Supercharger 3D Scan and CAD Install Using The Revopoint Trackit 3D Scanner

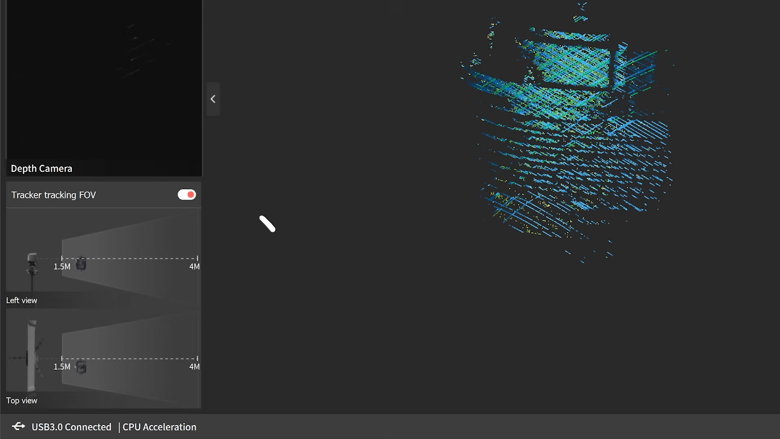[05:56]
And then we've got a field of view which tells us that the handheld element
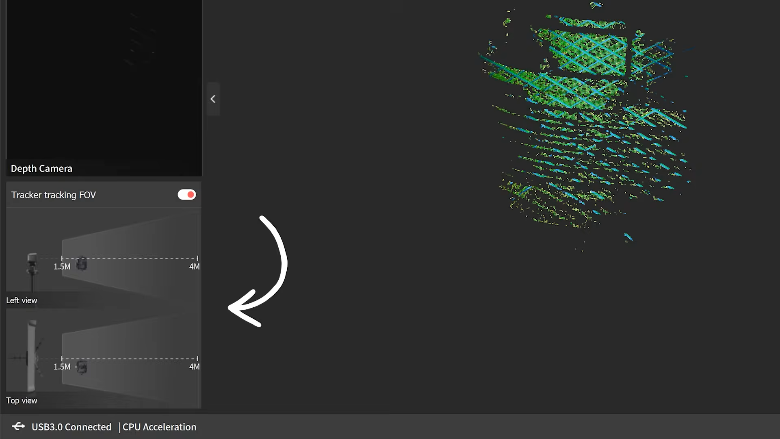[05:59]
is
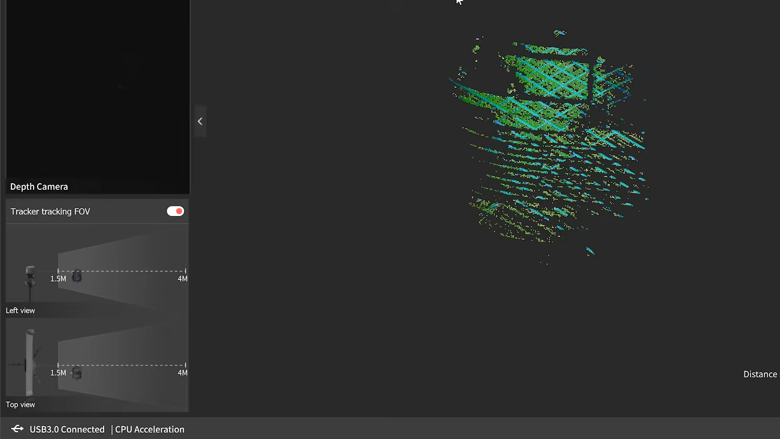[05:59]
within the field of view for the tracking head.
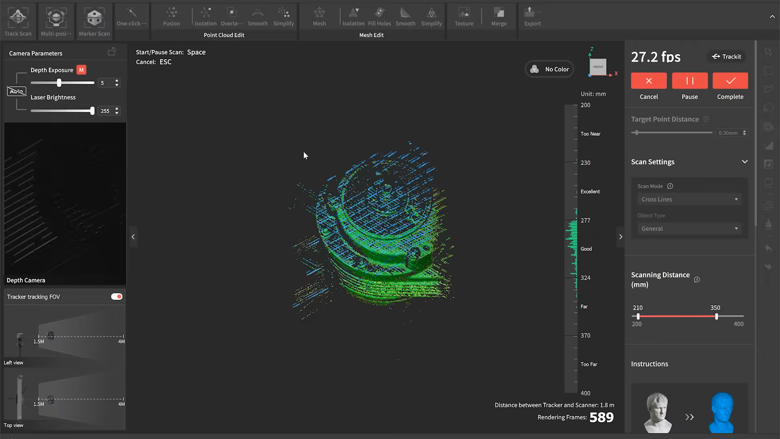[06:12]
You can see that starts capturing the data as we move around the part.
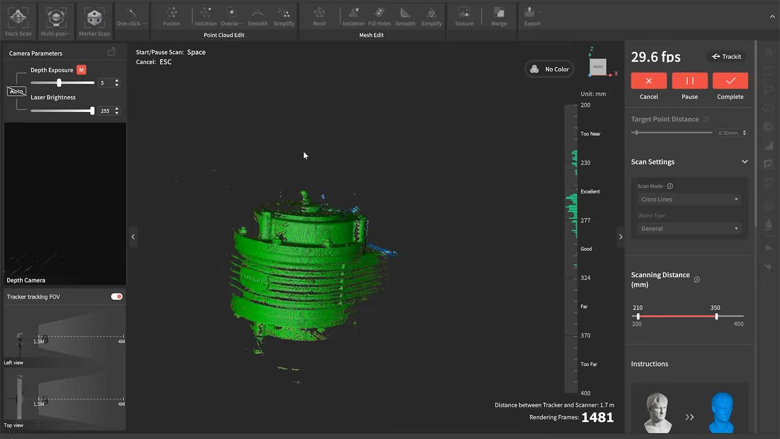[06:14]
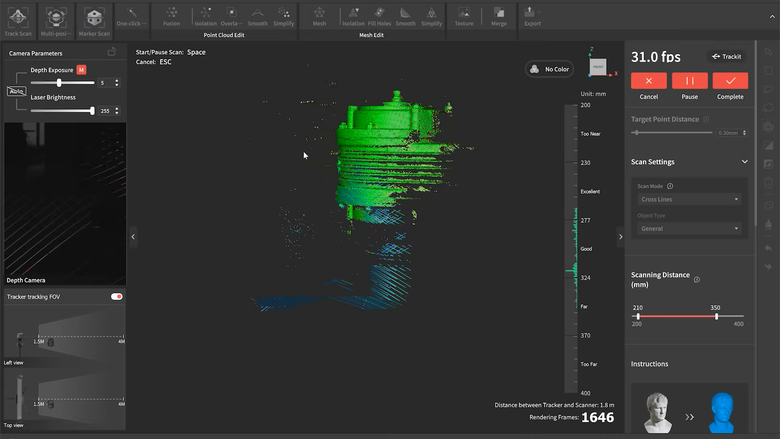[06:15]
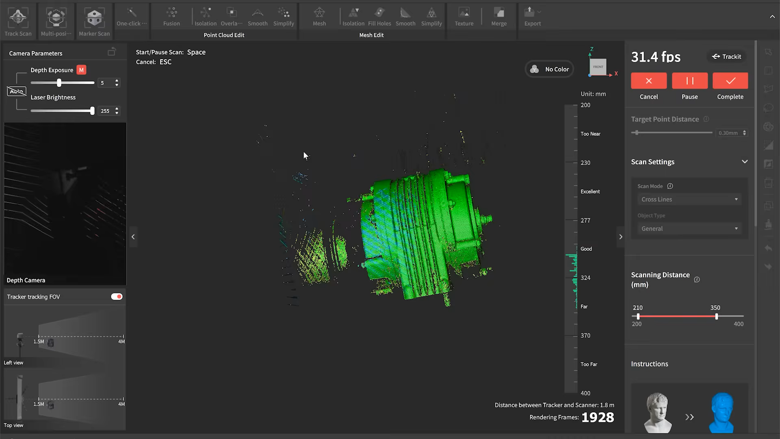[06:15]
And we've got this indication level as we go.
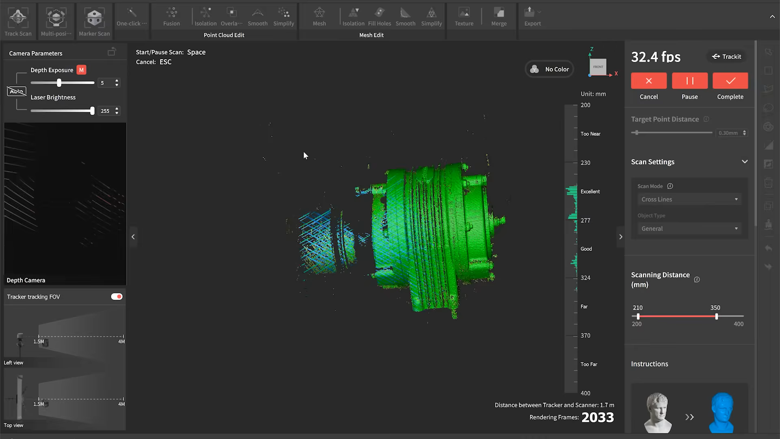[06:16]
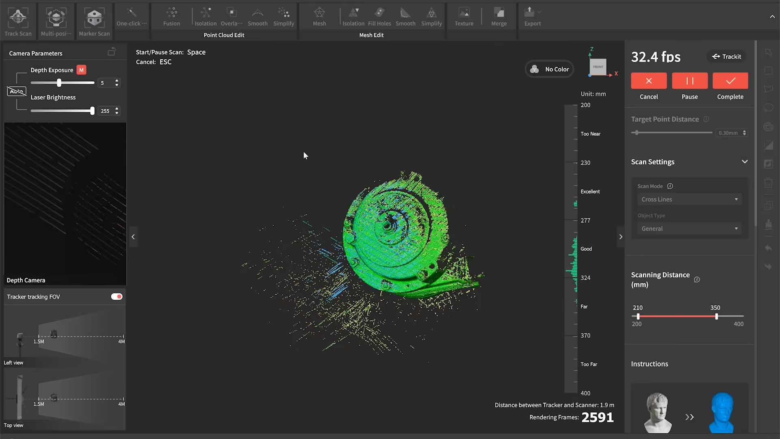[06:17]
So green means that the scanner's captured enough data from that geometry.
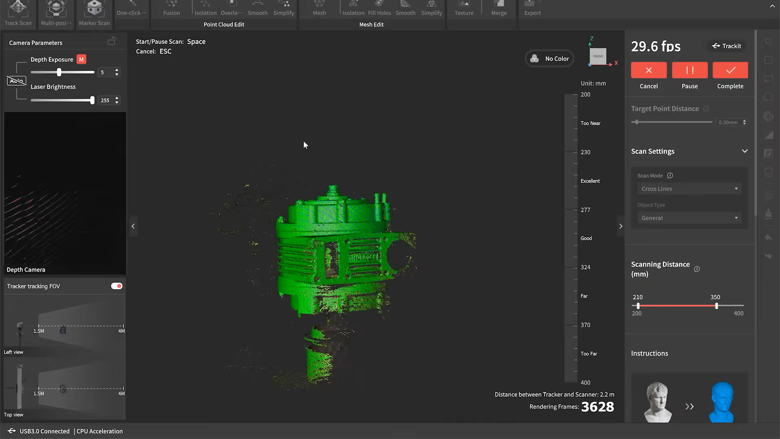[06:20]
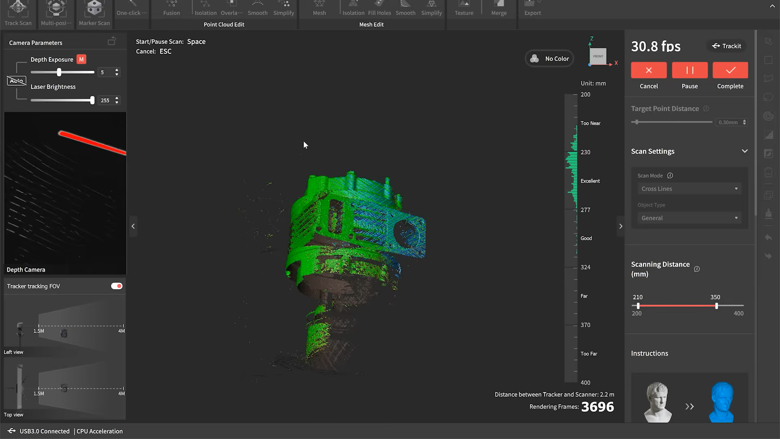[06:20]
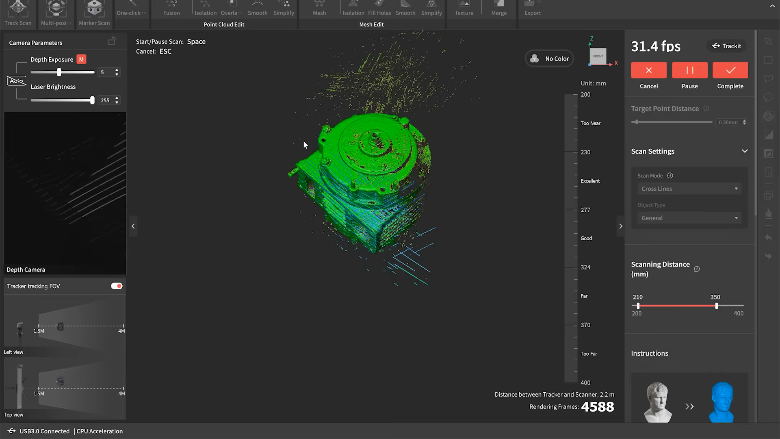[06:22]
Red or orange means that it hasn't got quite enough yet so we need to go over that area a little bit more.